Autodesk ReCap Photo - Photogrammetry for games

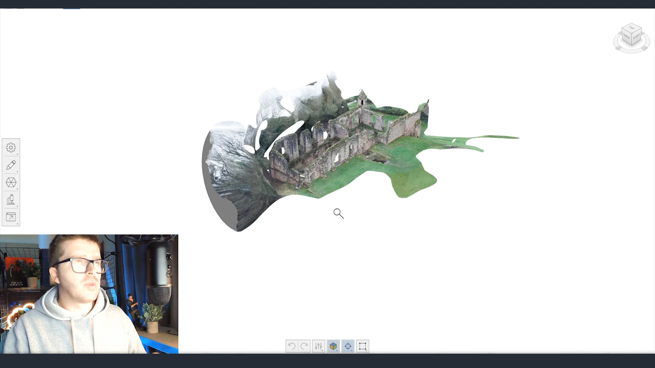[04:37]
You can see that it's a little bit different from the one that you saw inside 3ds Max because because I pretty much just cleaned here
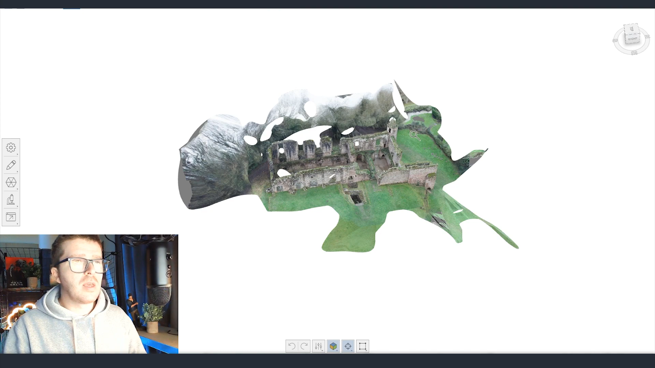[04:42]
this background which I didn't need but the rest of it you
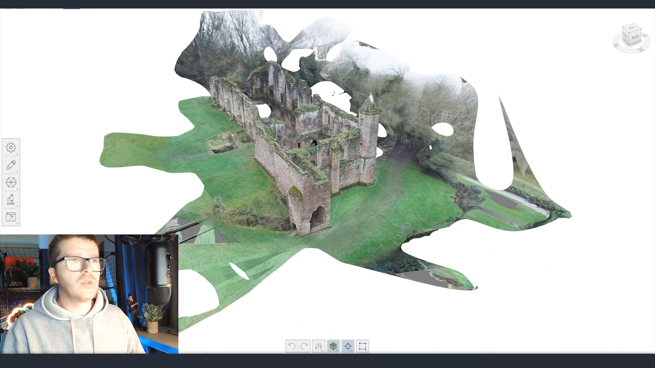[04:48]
see that the capture itself it's very high quality.
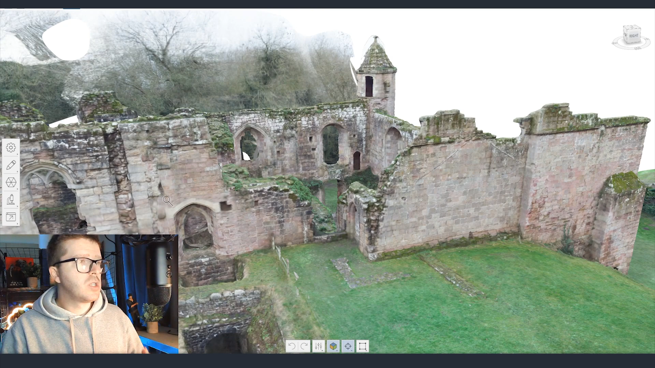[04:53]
Also the result for the whole stitching and everything which the software did is absolutely amazing.
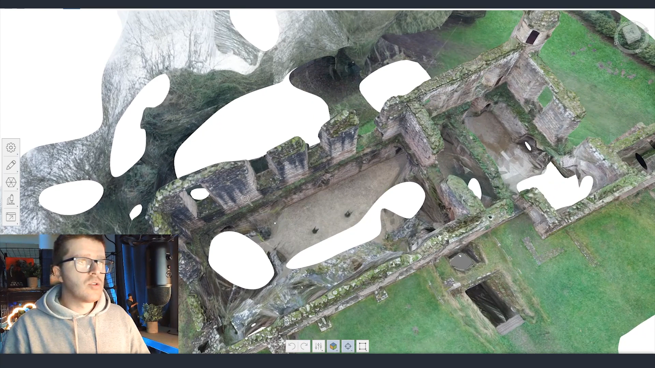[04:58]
I was not able of course to scan inside because for such objects you are able to fly only around you can't
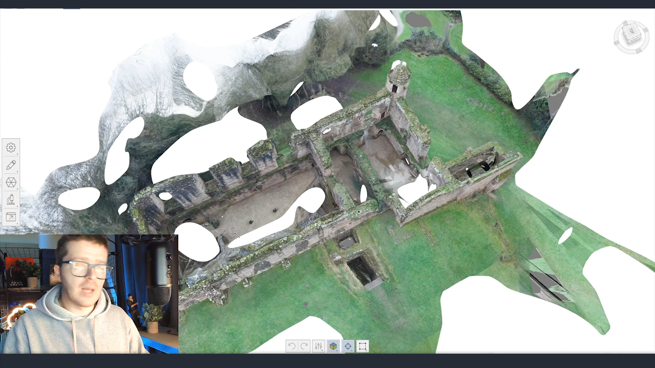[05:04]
really fly inside them but anyway I was able to scan well enough at least a little bit
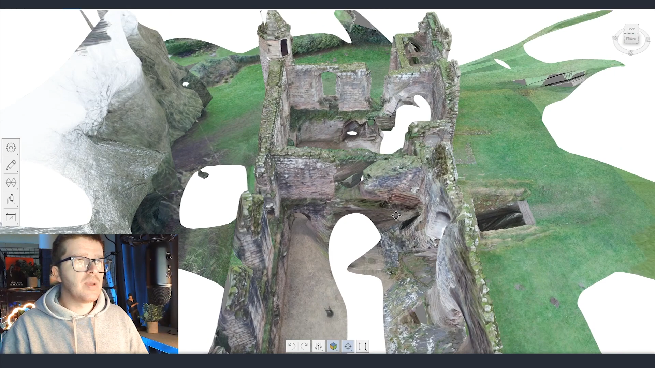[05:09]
from the walls and once we have our asset calculated we can of course just look around
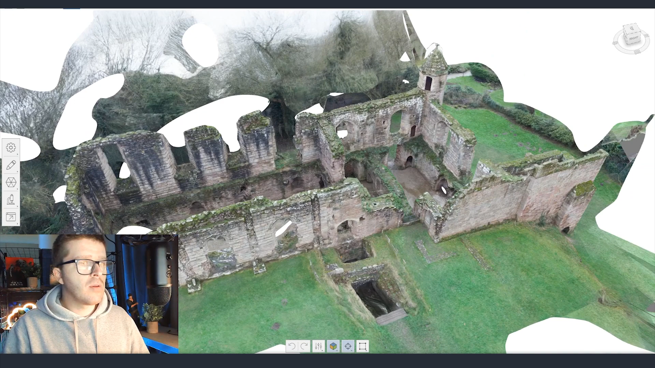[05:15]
and see how everything looks like and if we are not happy we can always come back edit it
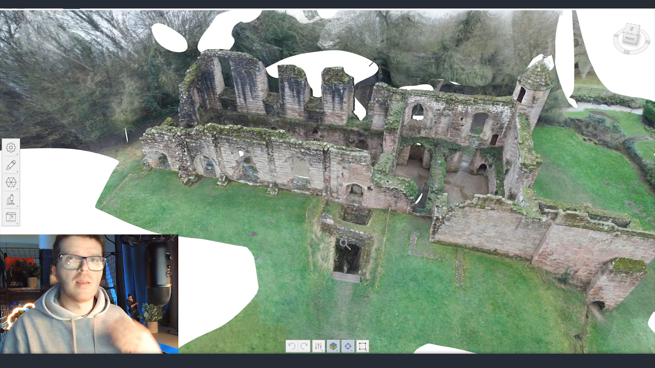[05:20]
add some more pictures and then get even better result or if we are happy with what we have here from the export button we can export either an image which is going to create an image from the view that we have at the moment or we can export the video or the method that I usually use because I'm getting everything after that inside 3ds Max and ZBrush for making some small adjustments export it as a model.
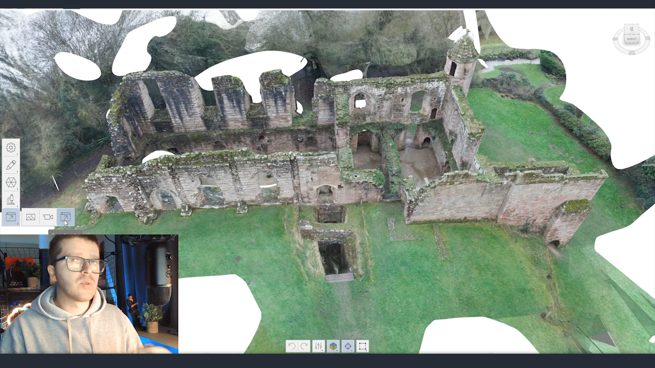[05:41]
This is going to open us the menu on the side and here we are going to have a couple of options. First we are going to have different type of formats I prefer FDX then we can select the model to be Y up or Z up which is at the moment Z up and then we have the target face count. This is the number of faces that this asset at the moment has. From the slider on the bottom we can reduce it we can export it with the full face count or we can lower it to a percentage that we are happy with.
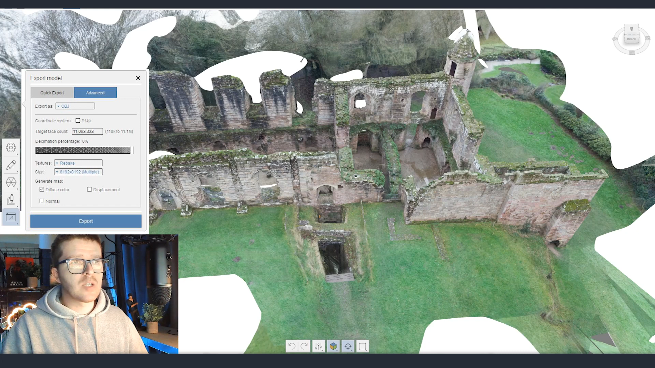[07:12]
But also for some surfaces I was using the displacement and it works great if you want to create after that a tileable texture. So once you have everything into the settings that you would like you just click the export button and then you have your fbx or obj file to the folder that you selected. This was a quick overview of Autodesk Recap. I'm currently working on a full series to show you my complete workflow for scanning assets and after that editing them and getting them inside a final scene. I'm going to keep you updated on the channel how exactly that's going and when the videos are going to be available. Once again happy new year and thank you for the amazing support. Last year we hit almost 5000 subscribers.